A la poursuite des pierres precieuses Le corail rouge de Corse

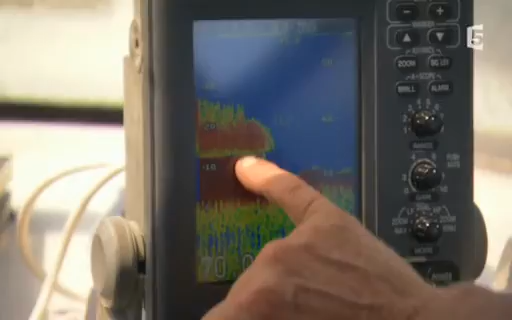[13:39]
Ici, on voit la cassure du rocher, eh bien, on voit qu'il y a des trous. Et donc, voilà, il part de 68 mètres jusqu'à 70.
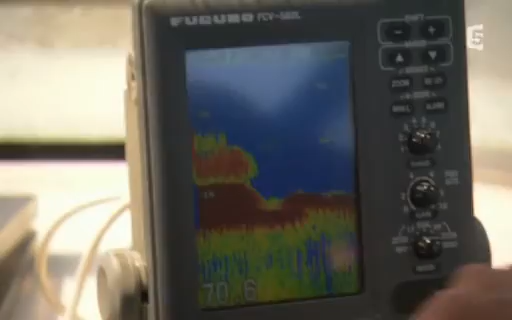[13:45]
Là, il va peut-être encore tomber un petit peu à 72. Là, il y a encore un petit rocher, là.